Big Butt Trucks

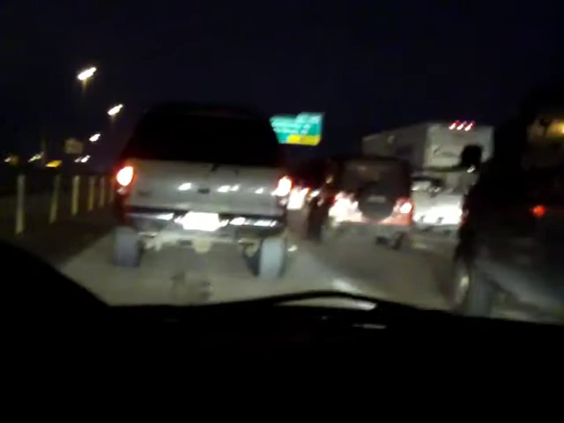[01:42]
we're continuing our big butt truck series as you can see when you're falling behind an SUV expedition you really just cannot look around them there's no way around them you can't see in front of you you can't see hardly to the side of you
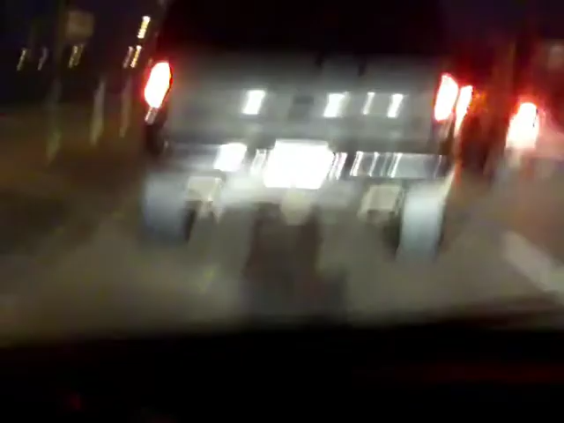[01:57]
big butt big butt big butt truck you know people complain because gas prices are high